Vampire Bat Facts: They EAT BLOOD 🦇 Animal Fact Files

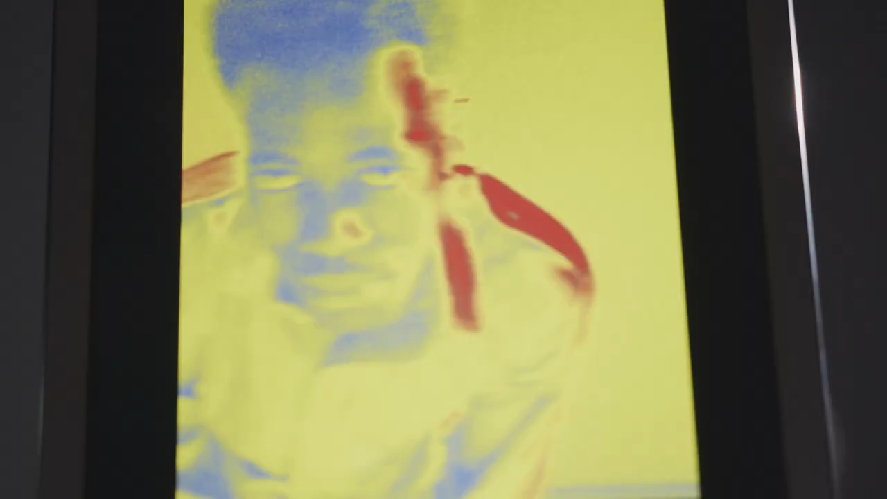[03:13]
They have special organs for detecting temperature.
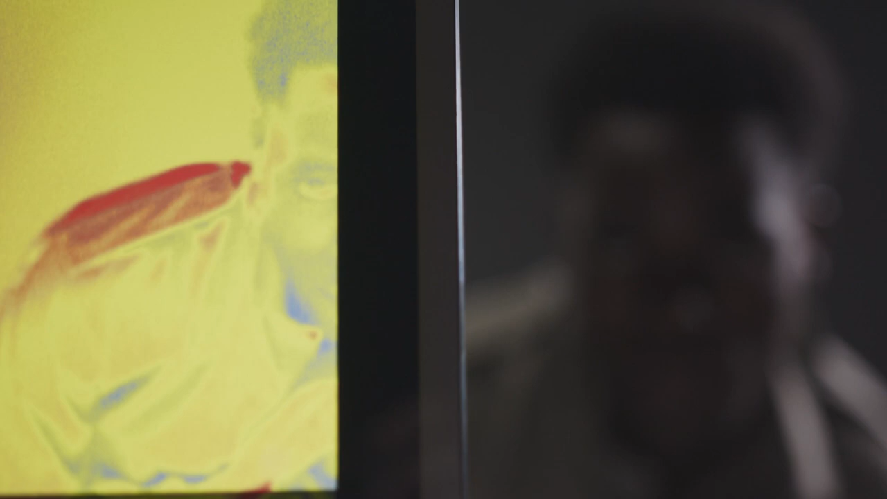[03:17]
The warmest spot indicates where blood is flowing closer to the animal's skin.